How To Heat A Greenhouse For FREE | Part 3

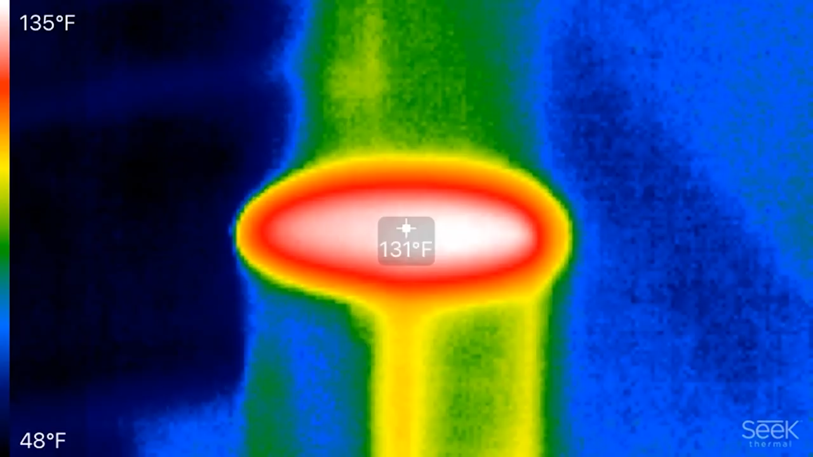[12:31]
On screen: spot 131°F, scale top 135°F, scale bottom 48°F
130 or so degrees Fahrenheit coming out of the top.
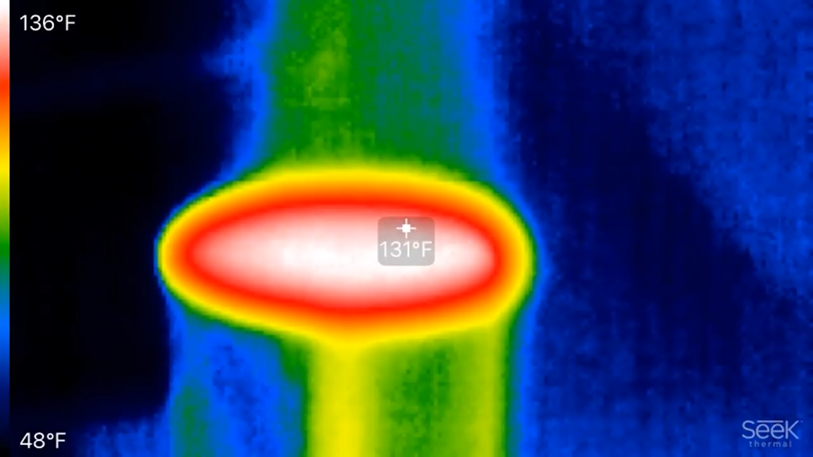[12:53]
On screen: spot 131°F, scale top 136°F, scale bottom 48°F
Let's go see our temperature difference. So 136 here on the top. Let's walk back down to the firebox and see what we're looking at down here.
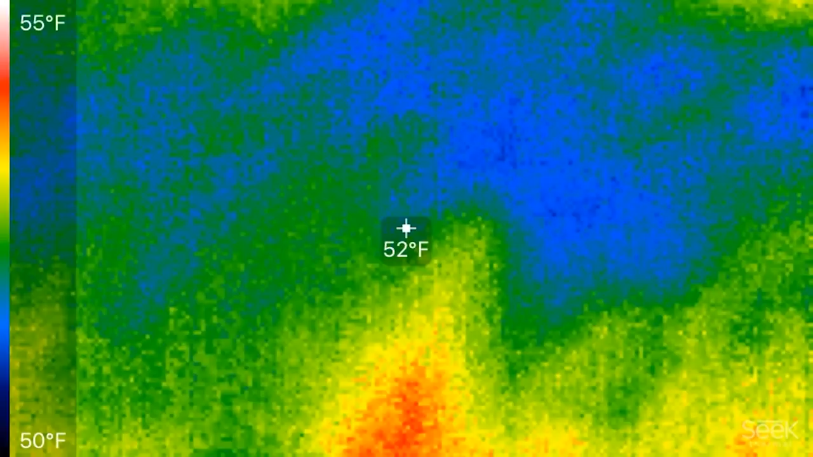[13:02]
On screen: spot 52°F, scale top 55°F, scale bottom 50°F
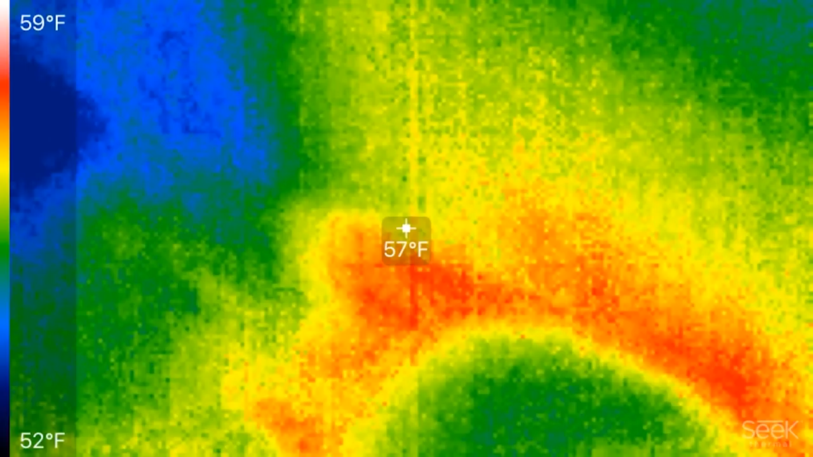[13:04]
On screen: spot 57°F, scale top 59°F, scale bottom 52°F
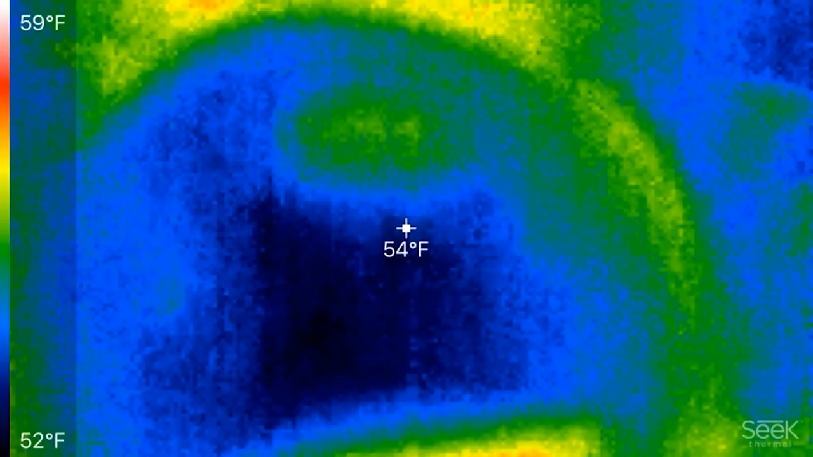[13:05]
On screen: spot 54°F, scale top 59°F, scale bottom 52°F
So it's like we're burning at about 626 degrees Fahrenheit.
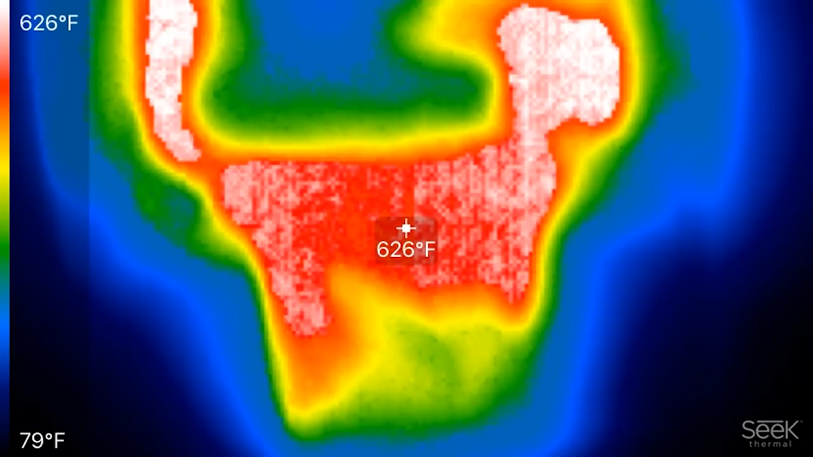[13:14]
On screen: spot 626°F, scale top 626°F, scale bottom 79°F
At least on the front edge here.
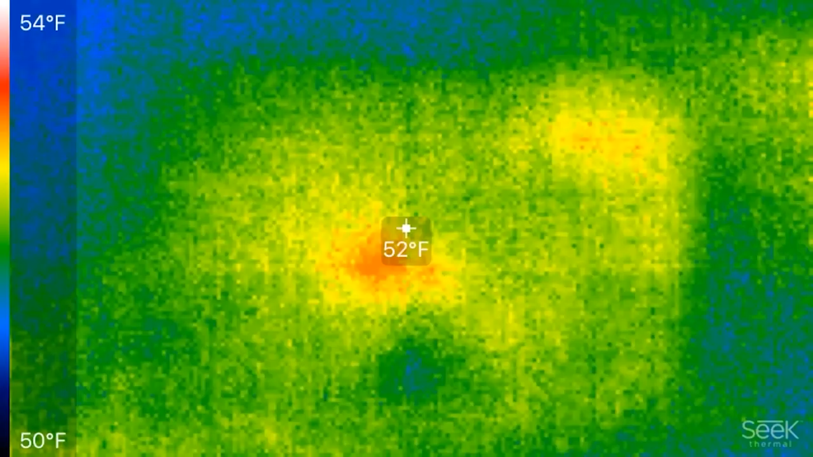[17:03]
On screen: spot 52°F, scale top 54°F, scale bottom 50°F
You can see that there is about a 2 degree difference between
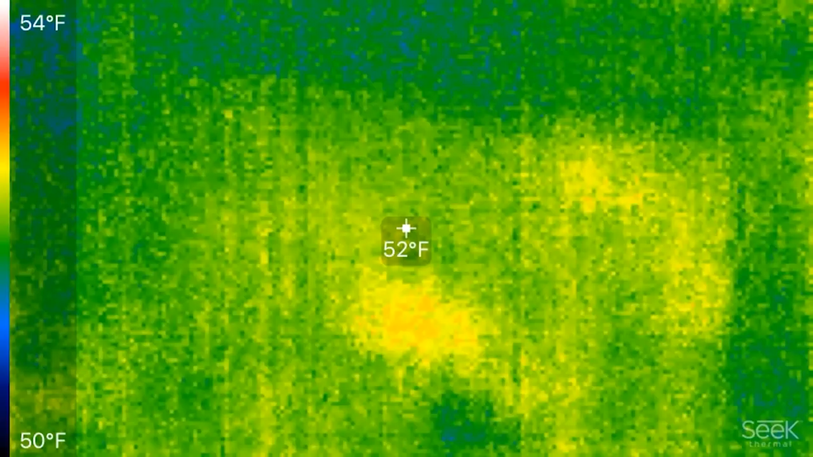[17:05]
On screen: spot 52°F, scale top 54°F, scale bottom 50°F
the surface temperature there on the soil and the air that's coming out of the tubes.
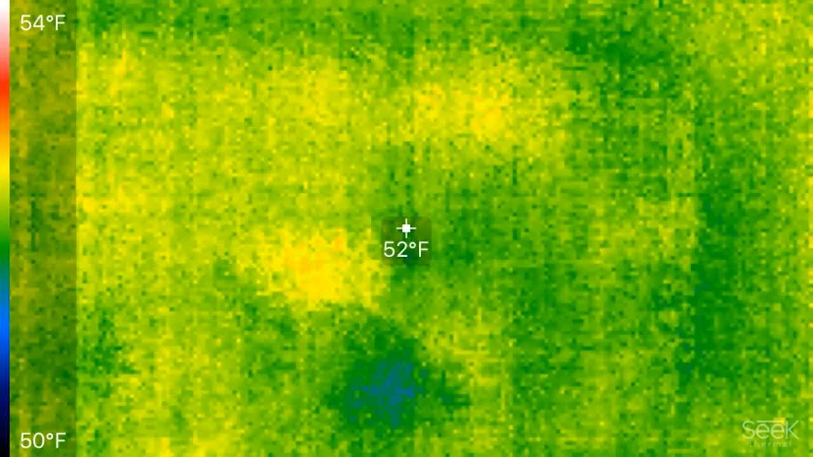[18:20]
On screen: spot 52°F, scale top 54°F, scale bottom 50°F
So just a few degrees of temperature shift, which isn't huge.
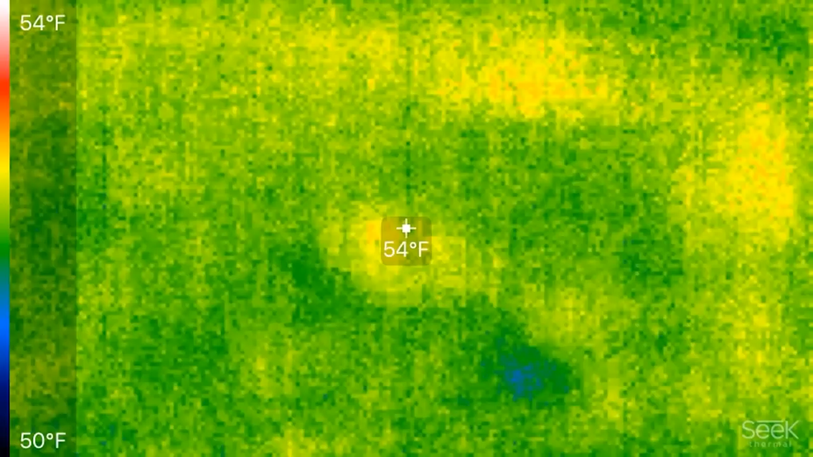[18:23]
On screen: spot 54°F, scale top 54°F, scale bottom 50°F
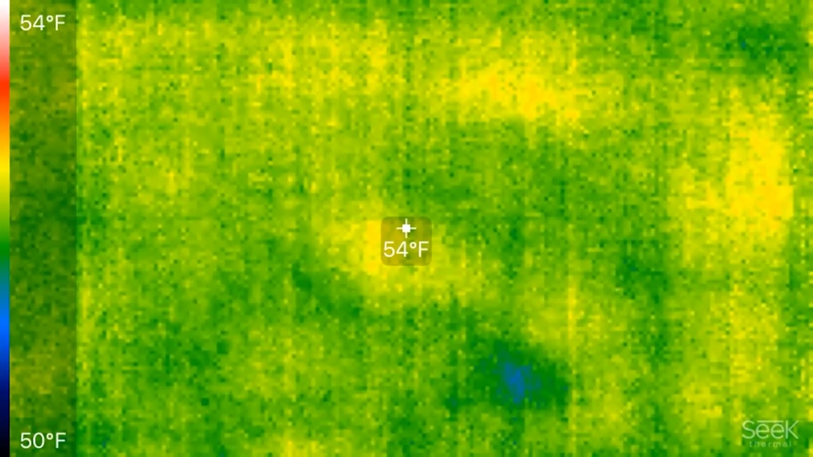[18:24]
On screen: spot 54°F, scale top 54°F, scale bottom 50°F
And it's only been half an hour of burning the furnace, so it probably is still working at warming up the bottom of that hunk of clay there.